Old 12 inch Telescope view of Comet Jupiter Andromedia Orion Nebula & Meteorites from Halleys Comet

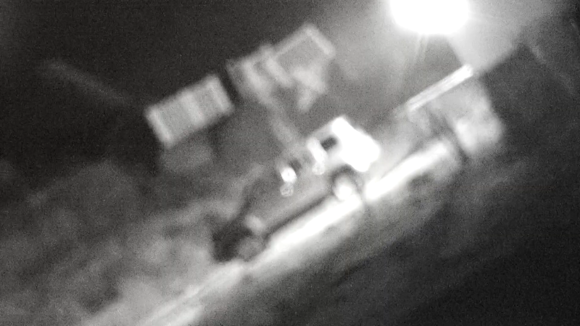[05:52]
That's a car. I'm going to have to focus it and refocus. About a mile away.
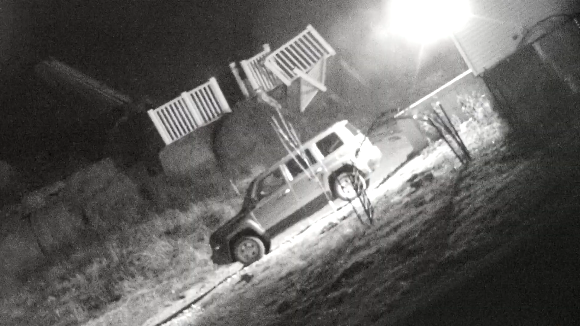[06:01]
This will give you an idea. What a 12 inch Dubsonian does. And see where it looks like it is.